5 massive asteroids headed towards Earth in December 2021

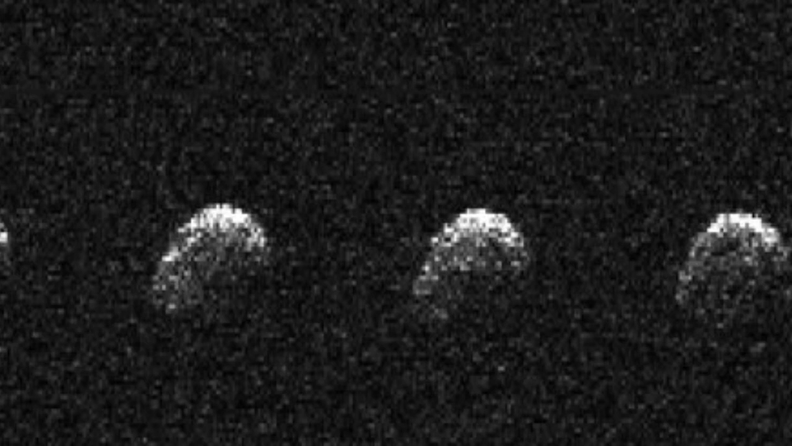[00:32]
closest to earth in a little more than a week on december 11th the massive eiffel tower sized asteroid is 330 meters long making it
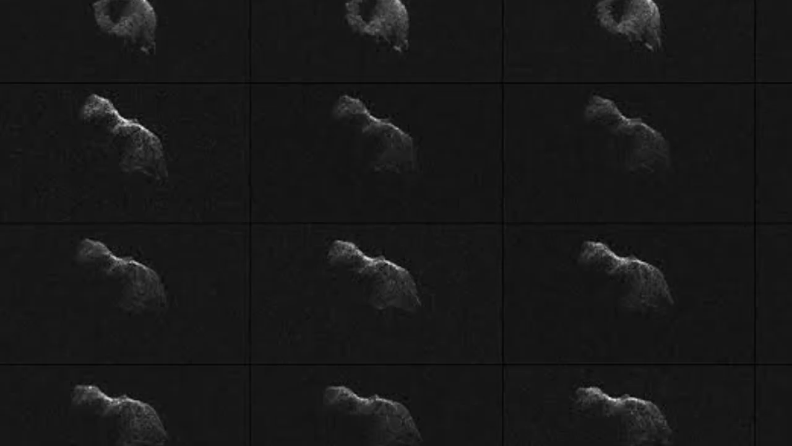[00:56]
two december 17th asteroid 2003 sd220 another
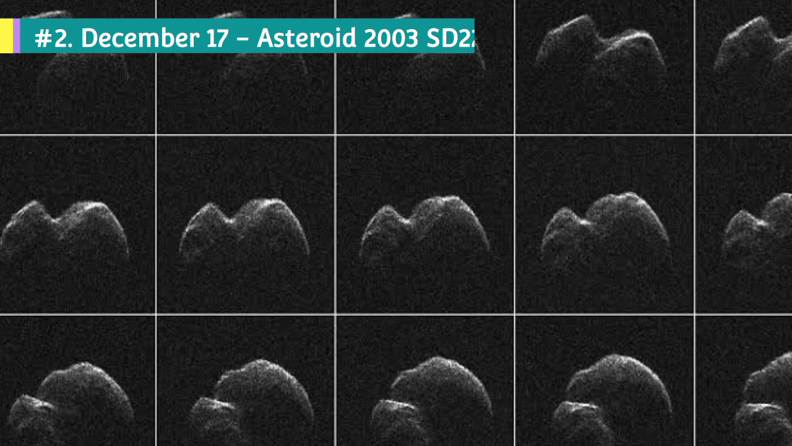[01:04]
massive asteroid which is nearly as big as the world's tallest man-made structure
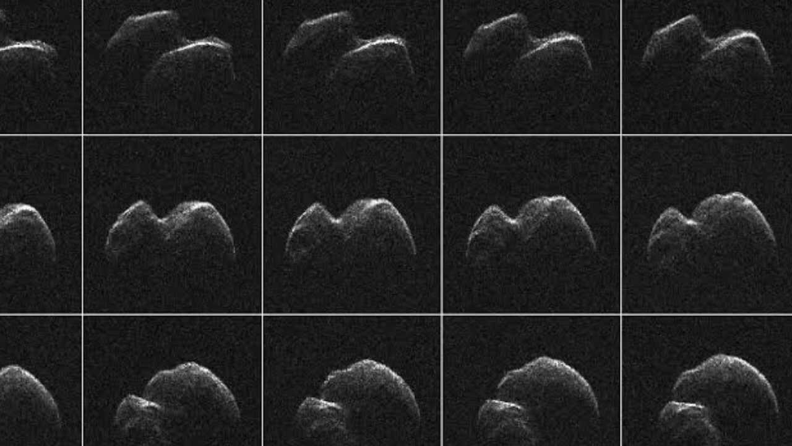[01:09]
burj khalifa asteroid 2003 sd220
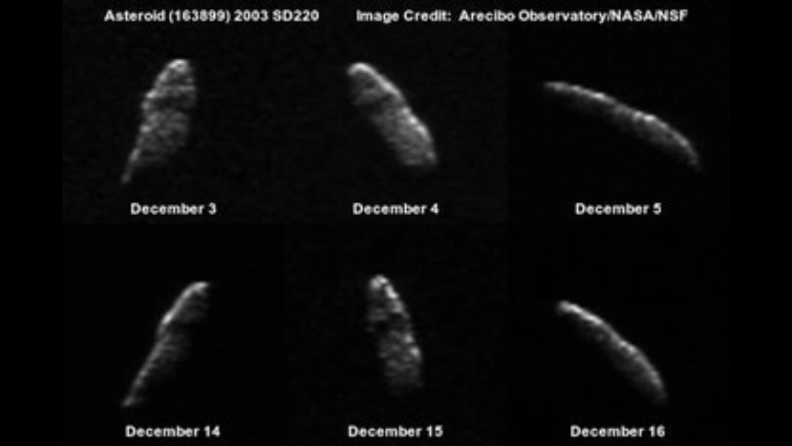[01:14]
will cross earth on december 17th at a distance of 5.4 million kilometers while
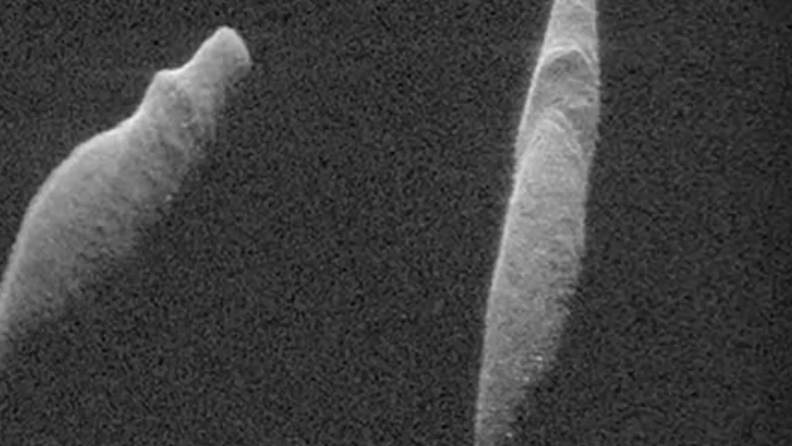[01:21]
2003 sd220 is said to be around 791 meters in diameters studies have suggested it could be much longer at around 1.6 kilometers it